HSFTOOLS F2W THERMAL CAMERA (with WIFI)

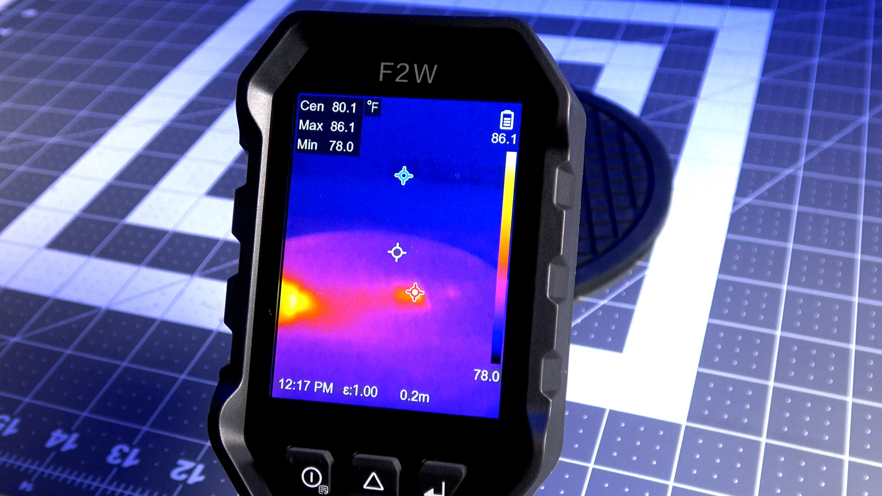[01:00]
On screen: max 86.1°F, min 78.0°F, scale top 86.1°F, scale bottom 78.0°F
I love using my F2W to test the thermal output on the flashlights that I review, and also for paranormal research.
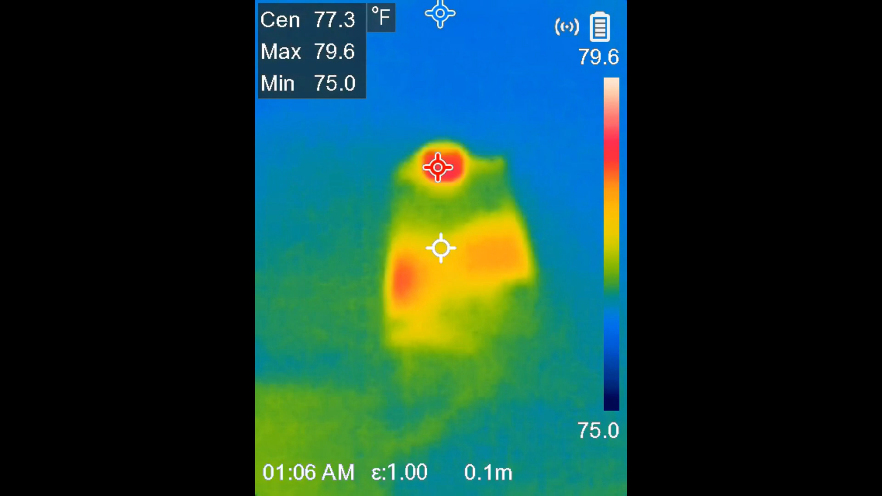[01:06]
On screen: max 79.6°F, min 75.0°F
The camera's advanced sensor detects tiny temperature changes, and I can monitor locations remotely and track temperature changes over time.
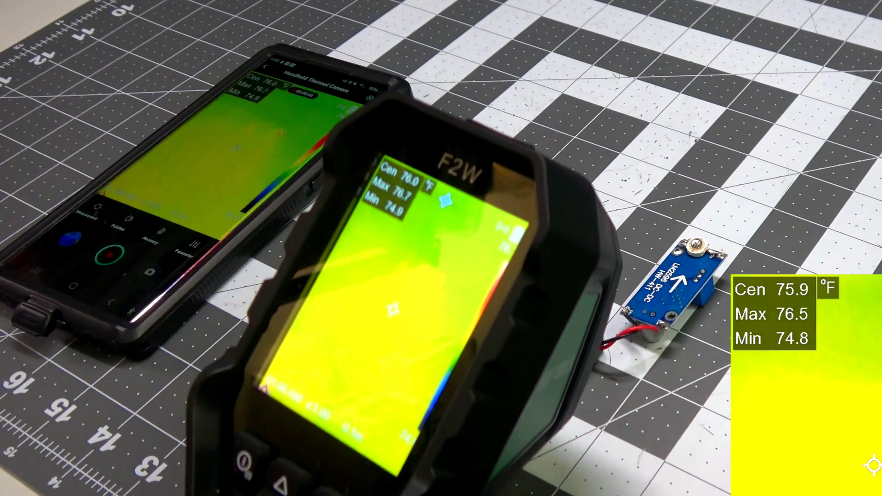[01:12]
The F2W has a 256-192 resolution that upscales up to 640 to 480,
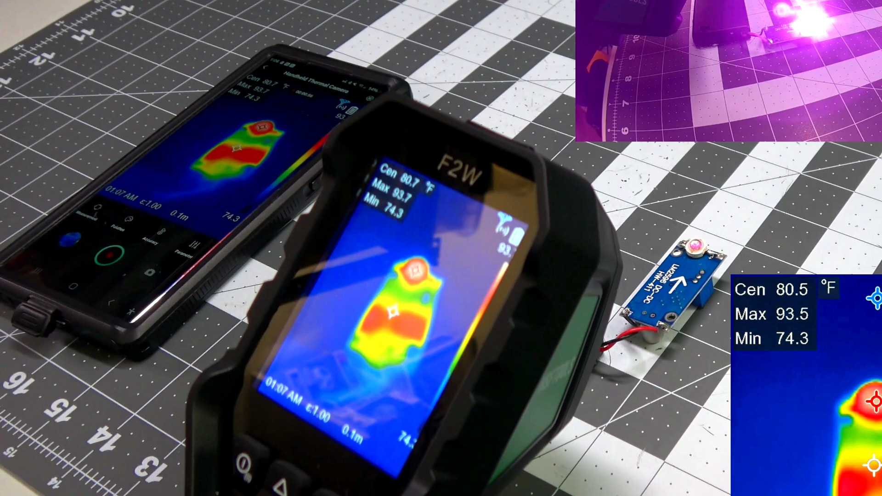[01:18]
On screen: min 74.3°F
and you can record up to two minutes of video in 480 to 640 resolution at 25 frames per second using the app.
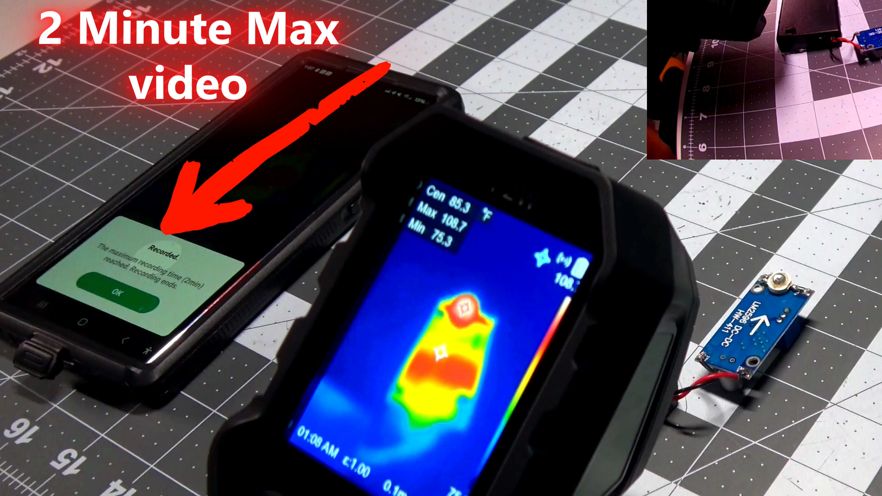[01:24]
You can also wirelessly mirror your camera to your phone using the app as well.
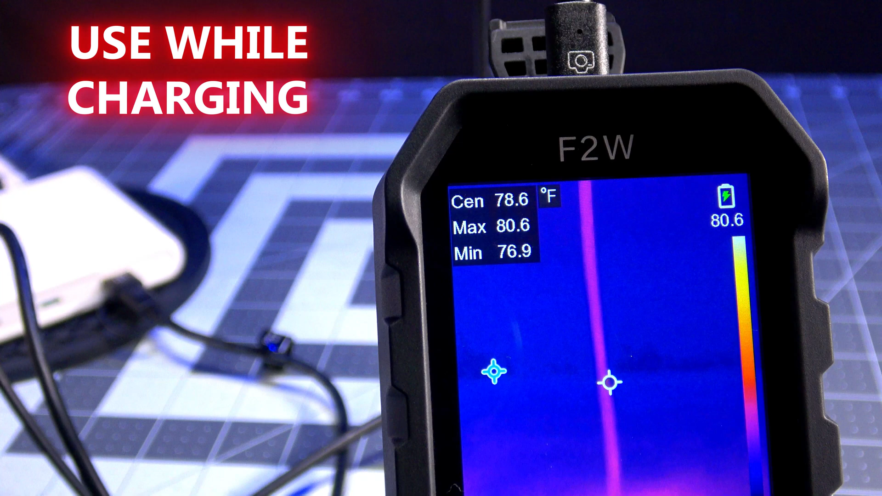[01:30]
On screen: spot 78.6°F, max 80.6°F, min 76.9°F
The F2W is great for professionals and beginners, and I'm going to walk you through some of the menu options right now.
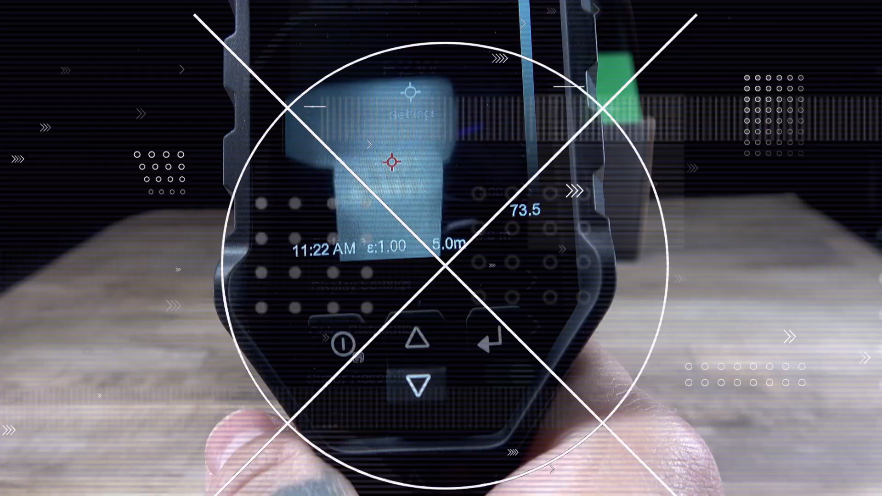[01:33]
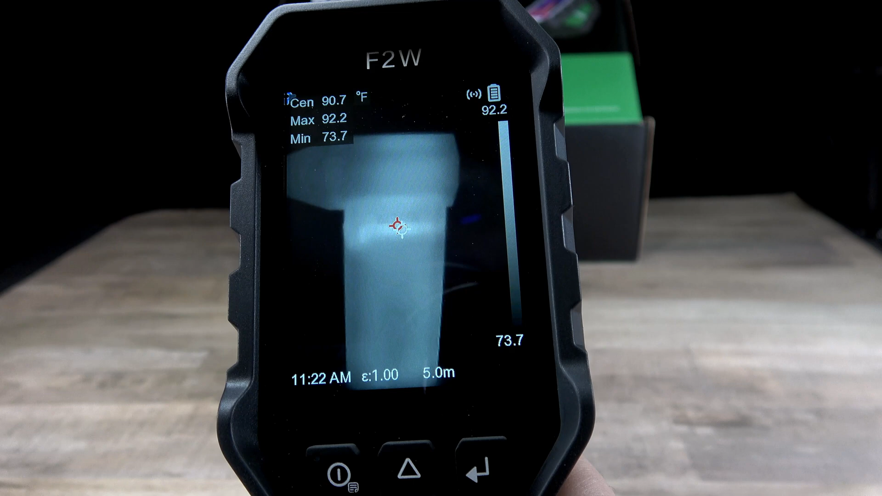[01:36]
On screen: max 92.2°F, min 73.7°F, scale top 92.2°F, scale bottom 73.7°F
I'm here with the F2W, and I'm going to show you guys some of the button pushes through here. I'm going to walk through the menu.
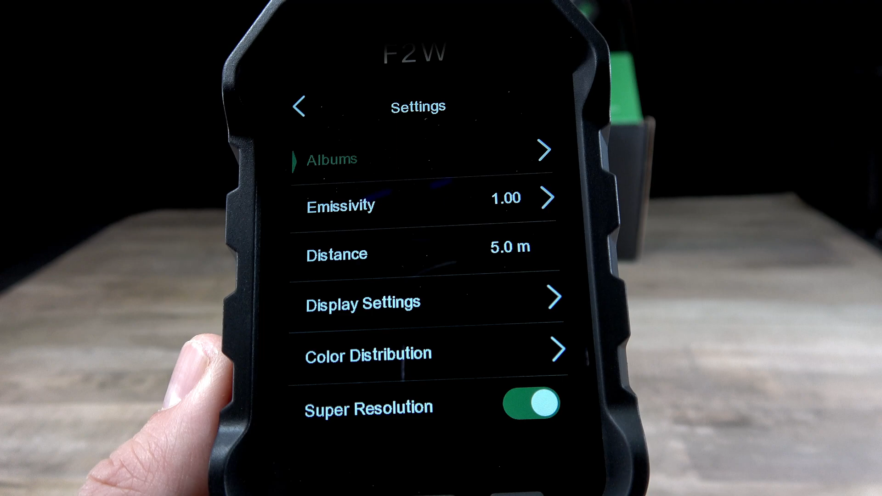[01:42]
So first off, you have your albums, which is pretty self-explanatory. That's going to give you all the different photos that you've already taken.
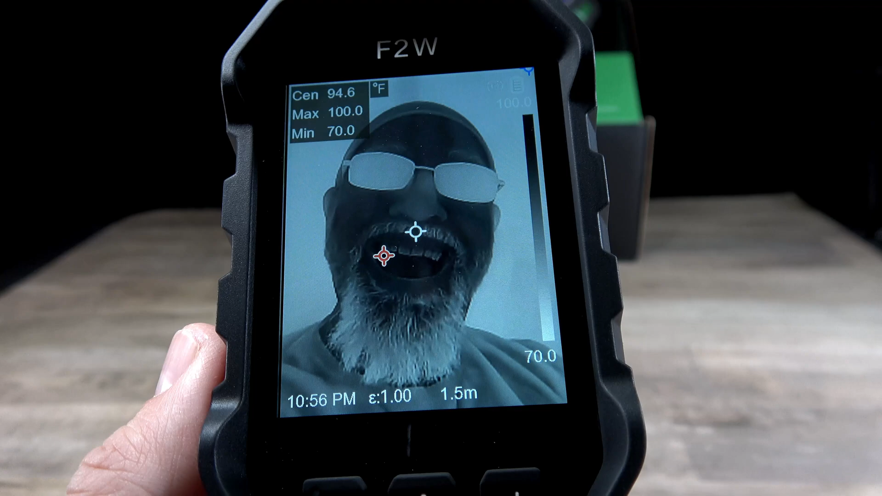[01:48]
On screen: max 100.0°F, min 70.0°F
You can walk through there. Of course, that's me being crazy, but yeah, that's what it looks like.
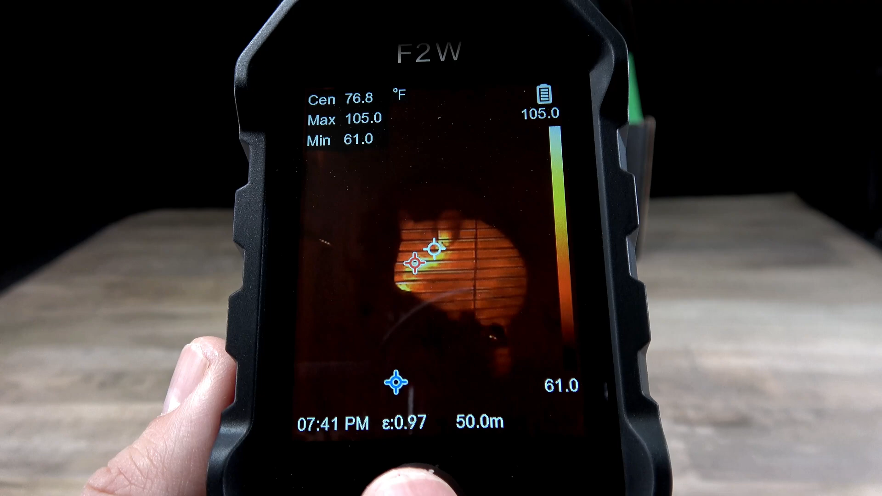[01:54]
You'll be able to go through that. You'll be able to back out through like this right here.
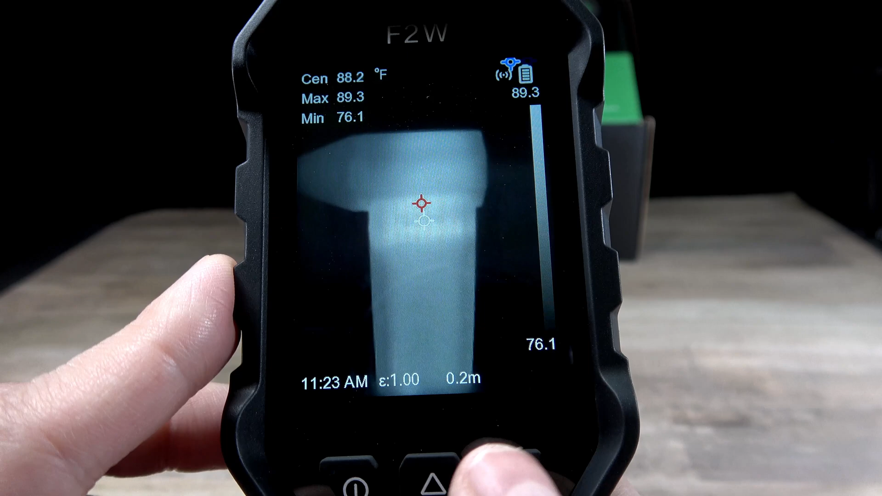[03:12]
On screen: spot 88.2°F
It's barely noticeable to the naked eye, but it does show you, you know, a little bit better picture.
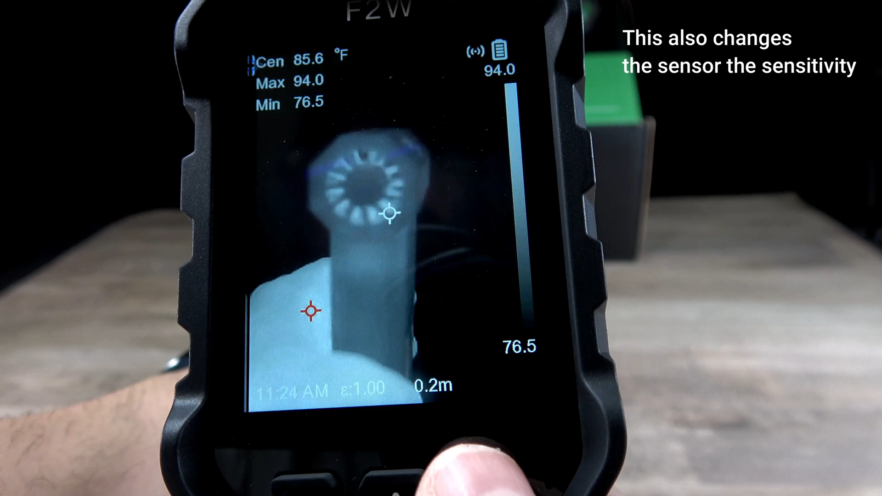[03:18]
On screen: spot 85.6°F
You get a little bit better detail when you, you know, zoom in and stuff. So there you go.
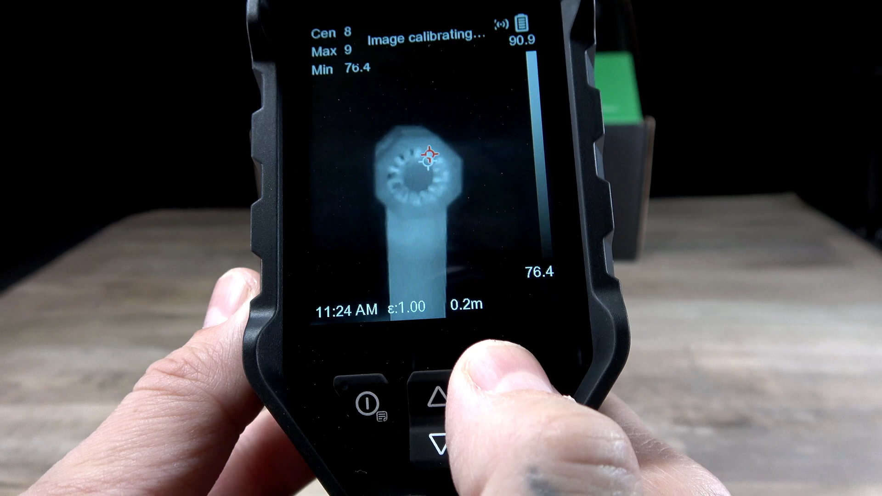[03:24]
There's that option there. And as far as the display settings, you have your hotspot, your cold spot, and your center.